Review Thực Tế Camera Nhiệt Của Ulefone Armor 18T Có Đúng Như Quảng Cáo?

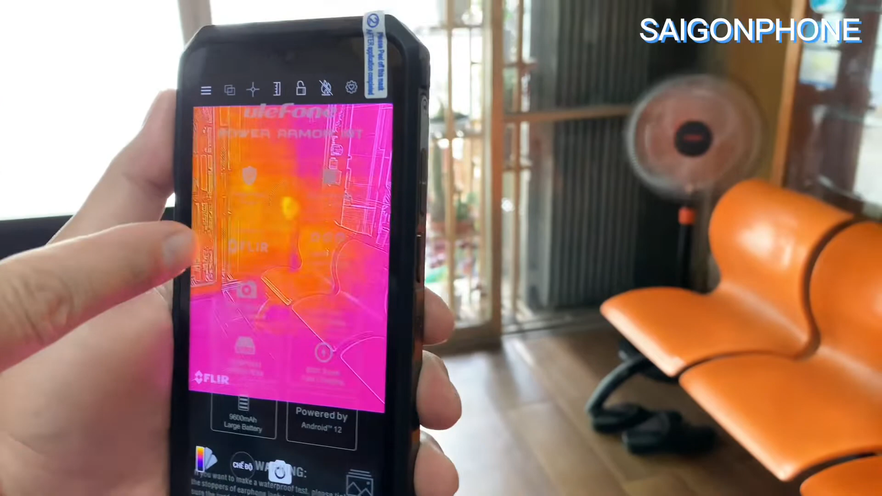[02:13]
Bạn nhìn mình quay cái quạt nè Đó Thì các bạn thấy cái đầu đỏ đỏ, cái vỗ mà đỏ đỏ đỏ đỏ đỏ đỏ đó Đó chính là cái nhiệt, nhiệt độ Chỗ nào có nhiệt độ thì nó sẽ đỏ lên
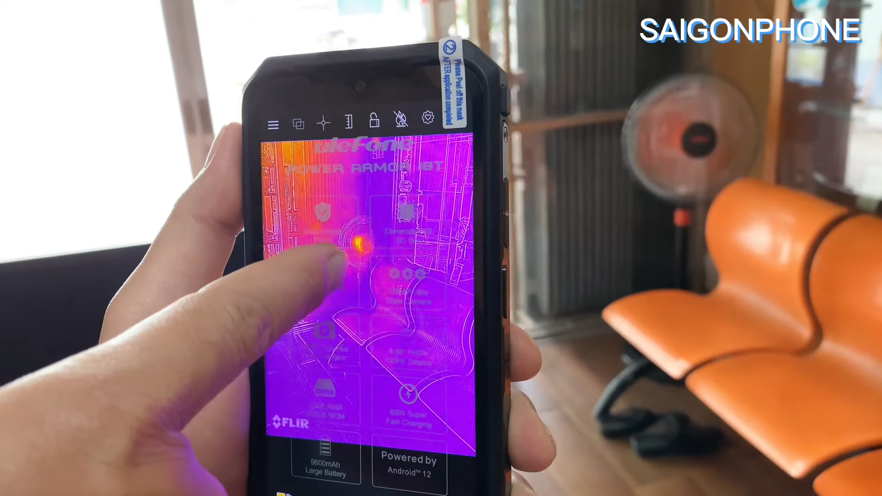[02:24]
Còn cái nào mà không có nhiệt độ thì nó không đỏ Bây giờ mình quay qua bên đây, bạn thấy không có nhiệt độ
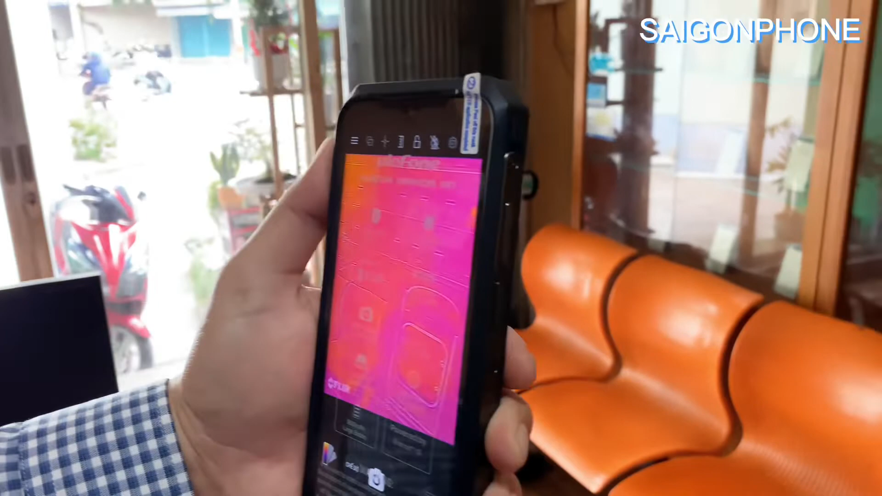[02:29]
Nó sẽ không có đỏ ha À, quay lại nó cảm ứng nhiệt nè Đó,
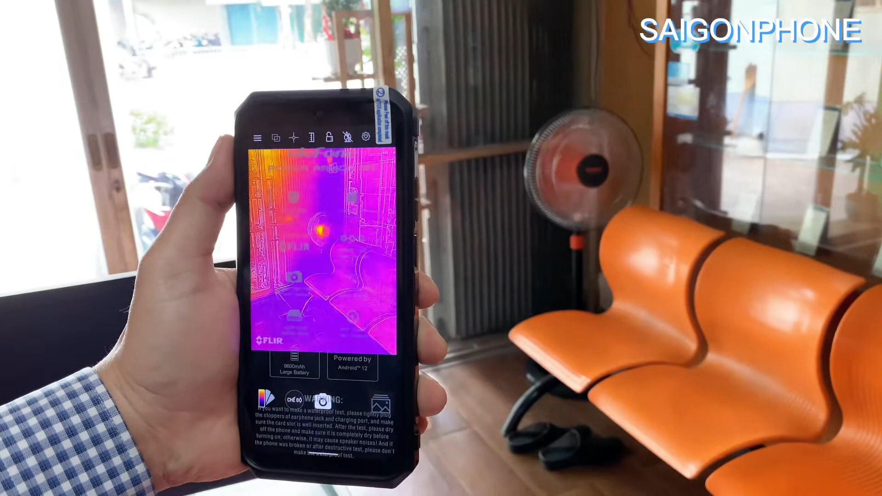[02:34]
cái nào có nhiệt độ thì nó sẽ đỏ lên nó rực lên đó các bạn thấy không
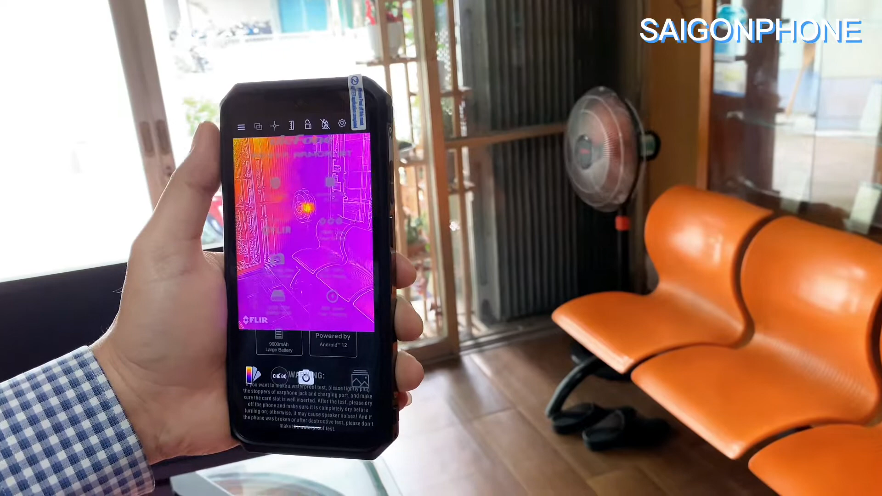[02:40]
nó là cảm ứng việc nơi nào có nhiệt thì nó sẽ cảm ứng
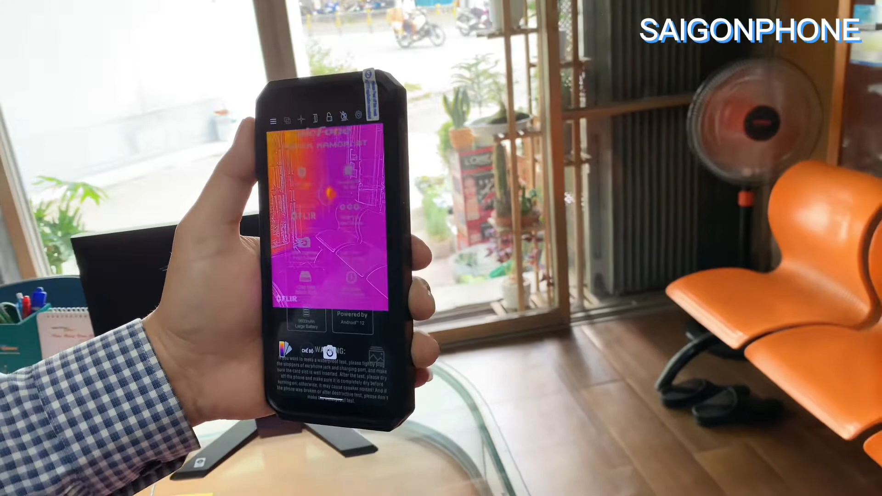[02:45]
rồi ví dụ như mình lấy cái điện thoại của mình bỏ ra cái điện thoại mình có nhiệt thì nó sẽ hiện nhiệt lên ví dụ đây
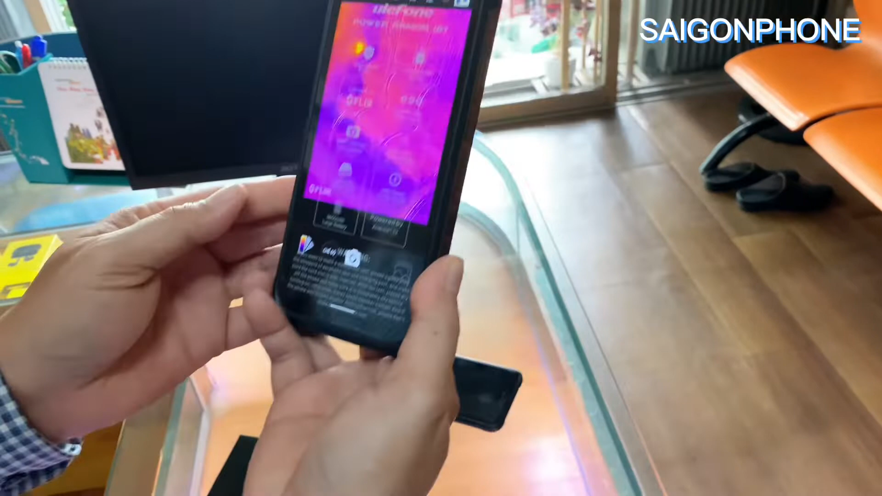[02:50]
đó các bạn thấy không có nhiệt thì nó hiện cái nhiệt ra
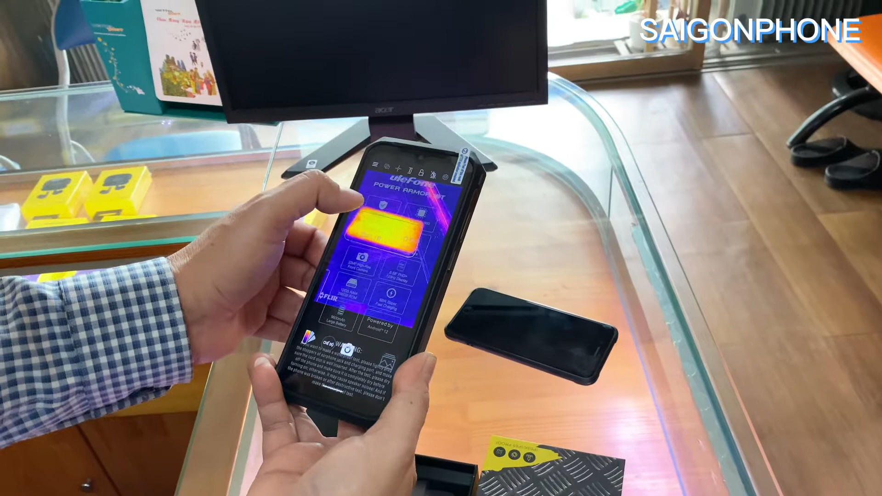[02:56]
ví dụ như cái đèn nè, thanh đèn nè đây cái thanh đèn led nè đó
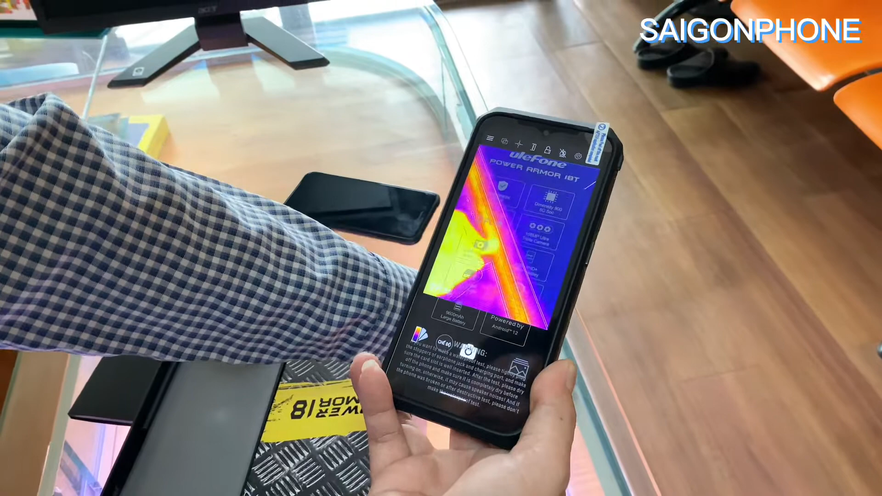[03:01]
nó có đèn thì nó hiện ra cái dòng mà dòng ấy cõi nào mà không không có không có nhiệt thì nó sẽ là màu tím tím nè cõi nào có nhiệt bạn thấy nó sáng lên không
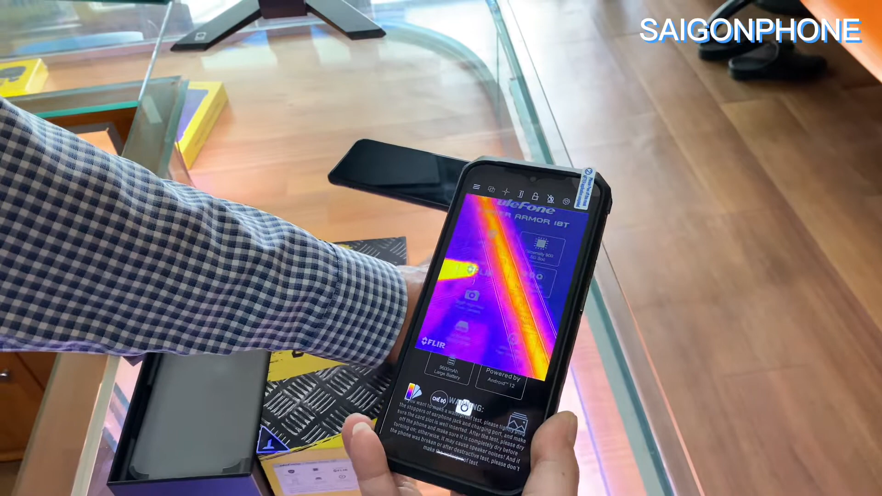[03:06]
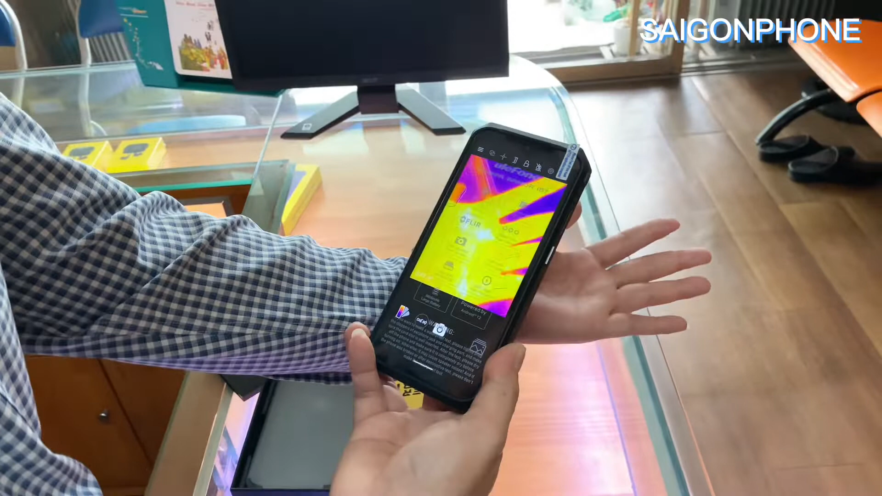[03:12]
đó ví dụ như hiện tại bàn tay mình nó có nhiệt nè nó thì nó thấy nguyên của bàn tay nè các bạn thấy không nó còn chỗ nào mà không có nhiệt thì nó là không thấy nè cũng như mình quay lại cái hộp nè không có nhiệt thì nó quấy
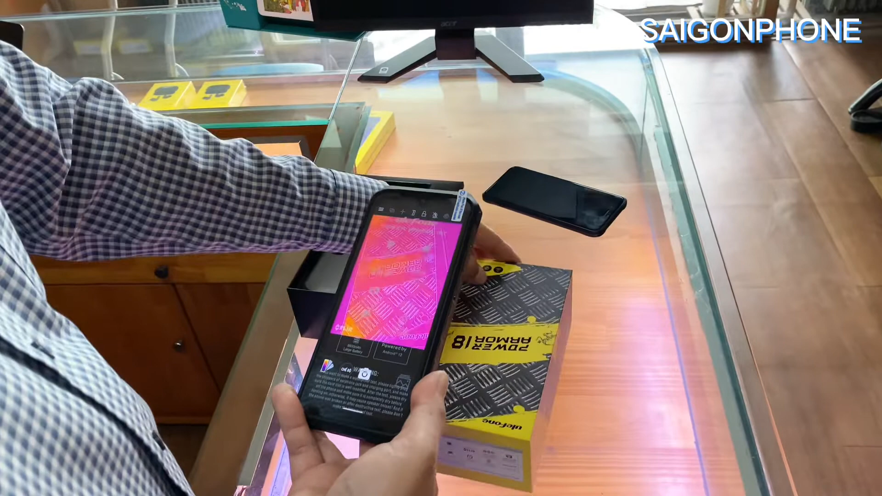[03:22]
nhưng trước cái hộp cái điện thoại nè nó có nhiệt à nó phát sáng
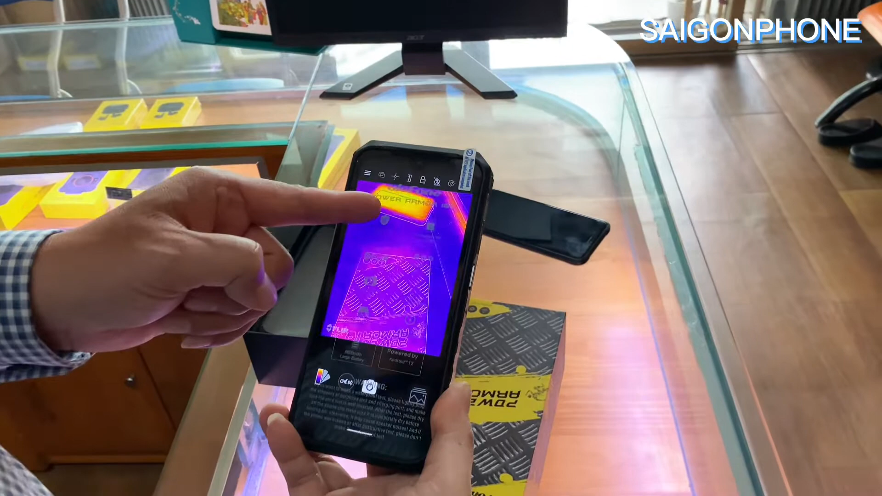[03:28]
lên thấy không ở nơi nào có nhiệt thì nó sẽ phát sáng để cho mình biết rằng ở nơi đó có nhiệt độ không có nhiệt độ
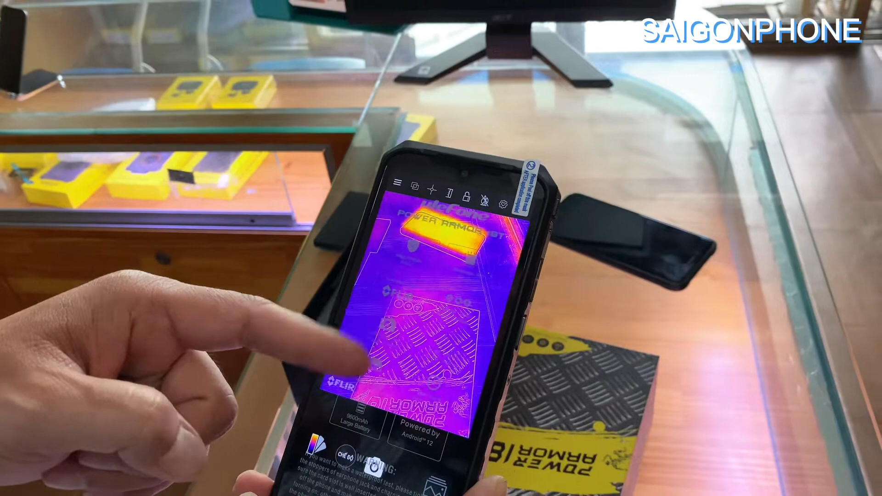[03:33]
đó camera nhiệt là như vậy rồi bây giờ
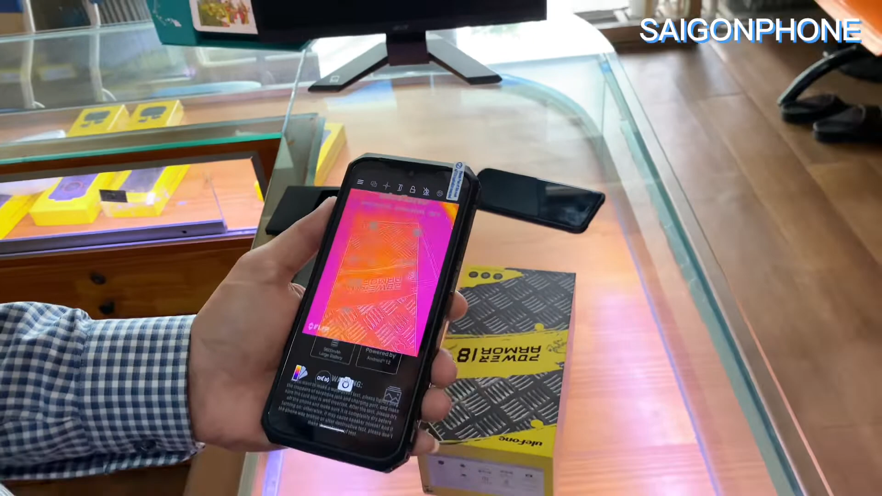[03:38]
mình mình quay lên cái bức tường mà nó bức tường cho bạn xem đây tức là không có
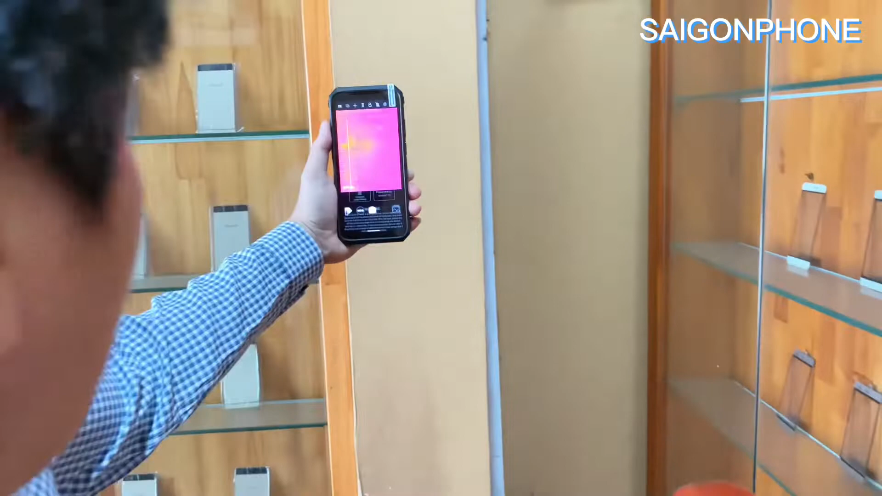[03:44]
nó không có nhiệt thì nó không hiện ra nhưng bạn lợi cái chỗ nào có sợi dây điện mà có phát nhiệt thì nó sẽ sẽ sẽ hiện ra ví dụ như trong ẩu điện này bạn thấy nó có nhiệt thì ở chỗ đó nó sáng
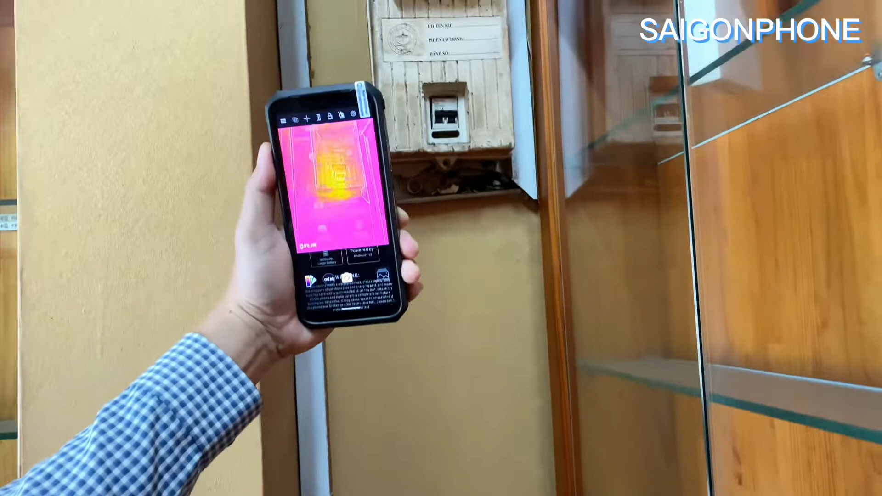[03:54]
à nơi nào có nhiệt thì nó sẽ sáng lên nó sáng lên nó sáng lên thấy không đó